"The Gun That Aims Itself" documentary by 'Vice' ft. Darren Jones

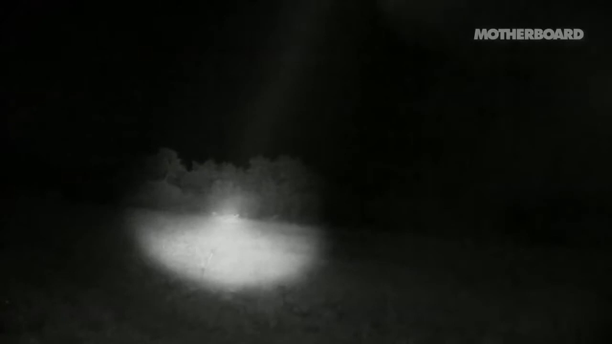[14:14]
Drop that one. No, no, no, no, there he is. How's he going? I think you might have stunned him. I think it's time to change shooters.